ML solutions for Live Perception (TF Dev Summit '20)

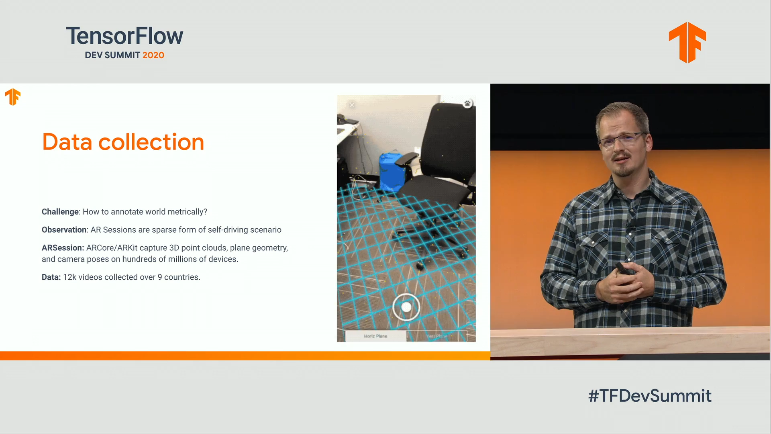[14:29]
We were inspired by self-driving use cases where you have a LIDAR to basically scan street scenes, and here we're relying on AR sessions, that is,
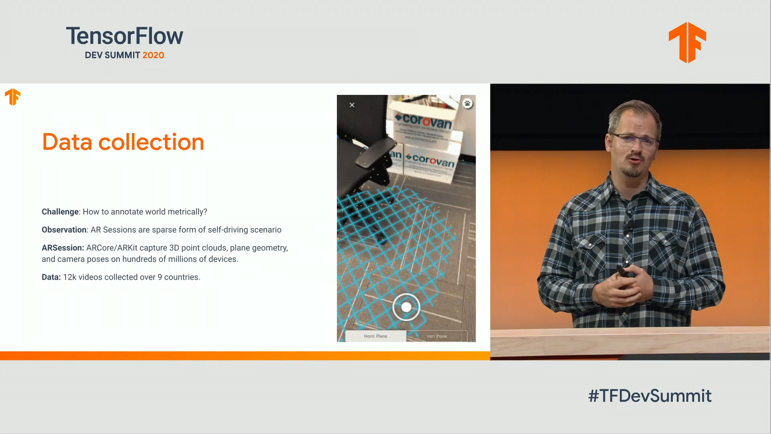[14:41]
information available by ARCore or ARKit that, for every frame, provide you with a 3D point cloud, the plane geometry, as well as the camera poses. So we built a Capture app to collect 12,000 videos and also a unique annotation tool where now annotators see a split view between the frame as well as the ARCore and ARKit session data.
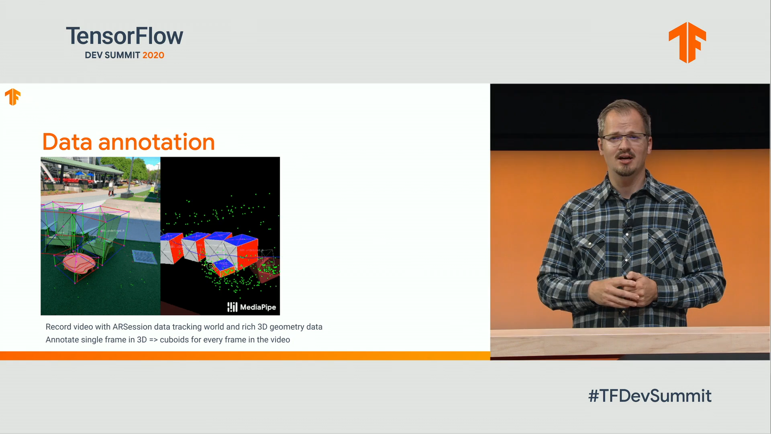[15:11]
They then can position 3D bounding boxes coinciding with objects. And one of the really nice properties here is that because you do have the ground truth camera pose, you only need to label one frame, and you have the pose in all of the frames.